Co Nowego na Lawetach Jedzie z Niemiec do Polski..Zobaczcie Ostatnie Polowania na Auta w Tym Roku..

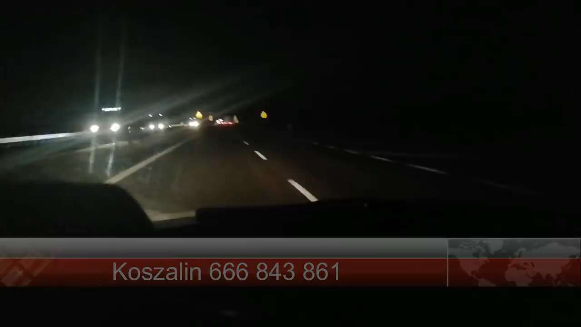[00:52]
Tematy są pozałatwiane. Kurczaczki, znowu ktoś dzwoni. Odzwonię za moment. Podczas rozmów minąłem 4 lory, czyli 4 lory po tam miały na sobie po, dajmy na to, 8 aut. Czyli kolejne 32 auta jadą pod choinkę do Polski. Tylko chciałem tak zameldować. Najlepszego dla was. Cisnę dalej. Do domu 400.
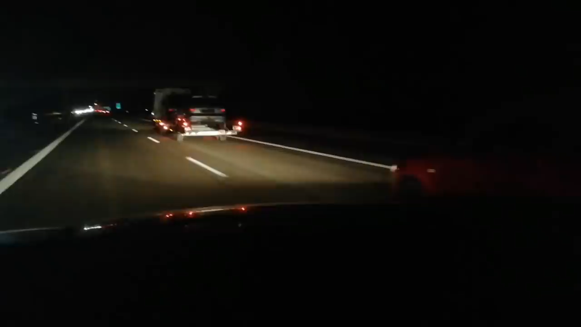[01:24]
Szaleństwo jest. Peugeotiki i Clio'wka. Lata 2000. Peugeot 206 Clio Clio. Też się sprzeda pod choinę. Właśnie w radio mówią, że Kazio Kuc nie żyje. Reżyser związany z Górnym Śląskiem. Bardzo mi przykro.
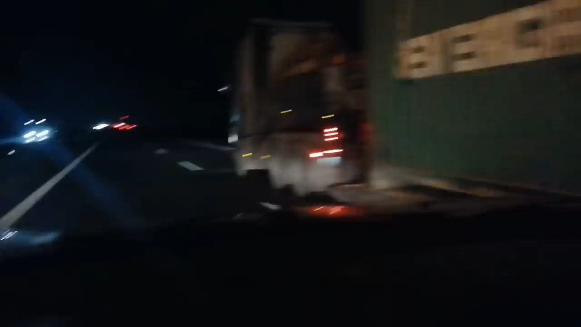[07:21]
Dziewiętnasta laweta, Opel Agila i coś tam jeszcze nie przyczaiłem. 19 laweta zaraz jedzie, ja niestety gadam cały czas, znaczy super, że gadam z wami. Odzwania na telefony, część z was dzwoni po raz już kolejny, dopytując o różne tematy, wiadomo o co chodzi.
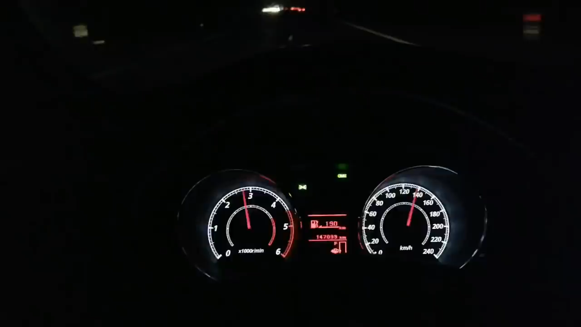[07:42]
Chodzi o karpika między innymi i świąteczne życzenia i oczywiście o wyjazdy po świętach i po nowym roku. 7 lor po 6 aut, 7 lor po ile tam tych aut jest?
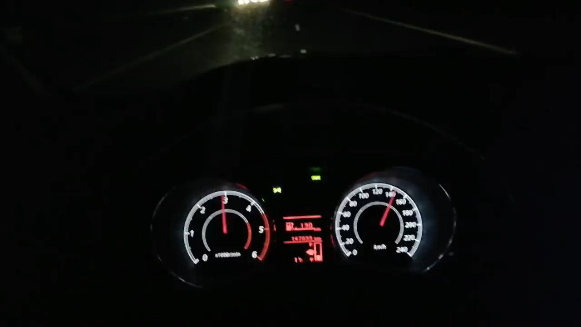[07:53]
Powiedzmy, że 50 samochodów na lorach, plus, lawet sporo. Rozkręcili się chłopcy. Najlepszego, znowu ciemno, kuźwa.
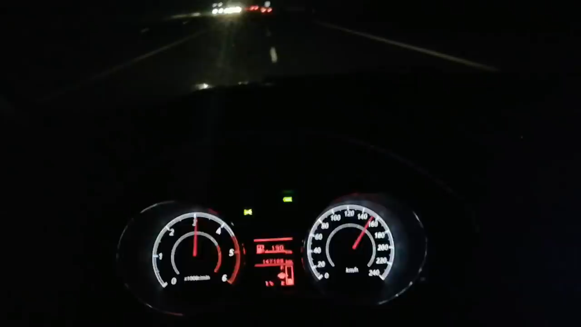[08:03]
Wyjeżdżam znowu ciemno, wracam ciemno. Co to za życie? Życie, życie jest nowelą i tak dalej. Na pochybel celą. Przepraszam, pociągnęło mnie. Nie ma, nie ma. Jadą. Cyknięta z przodu. Gdyby nie wasze rozmowy ze mną po ciemności, to widzielibyście, co się dzieje. Ze 45 laweta chyba.
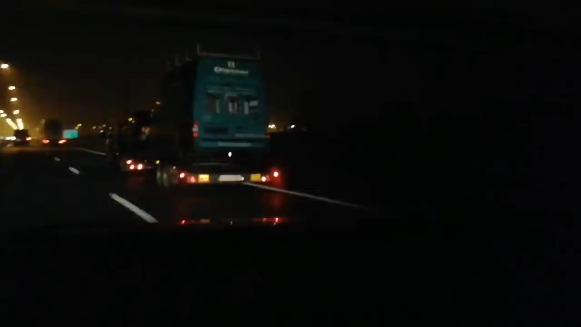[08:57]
I busik się trafił jakimś tutaj Subaraczem.
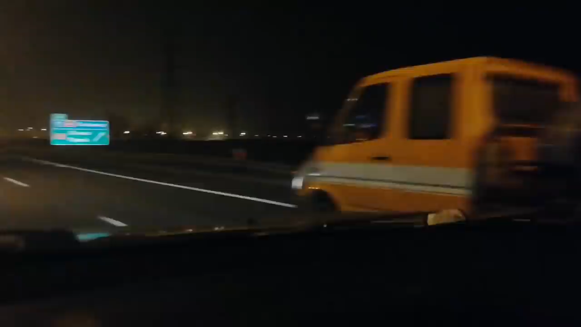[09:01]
Ciekawe, czy Subaracz ma sprawny silnik. Gdyż często, jak plotka niesie, silniki w Subaru są nieaktywne po śmierci. Pierdol tutaj coś. Tam na niebiesko, w lusterku na niebiesko, wszędzie mrygają.
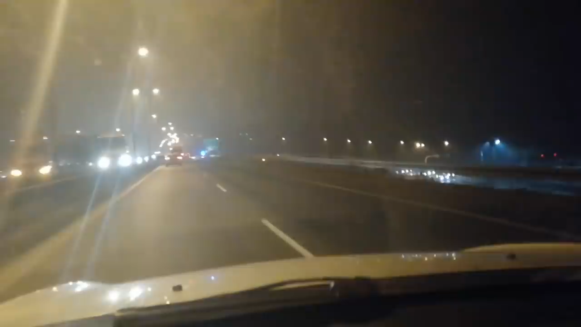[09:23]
Tu na niebiesko, tam na niebiesko.
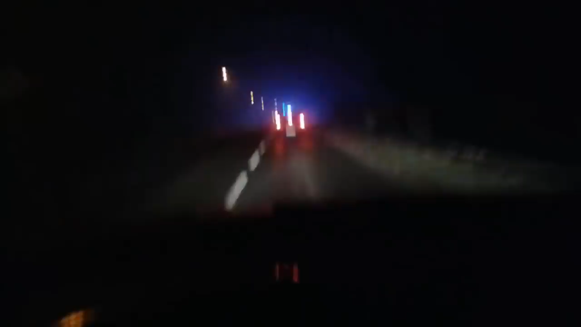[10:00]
Czyżby jakaś kontrola? No to chyba karetka niestety, kogoś przyjechał ratować. Daję w gały.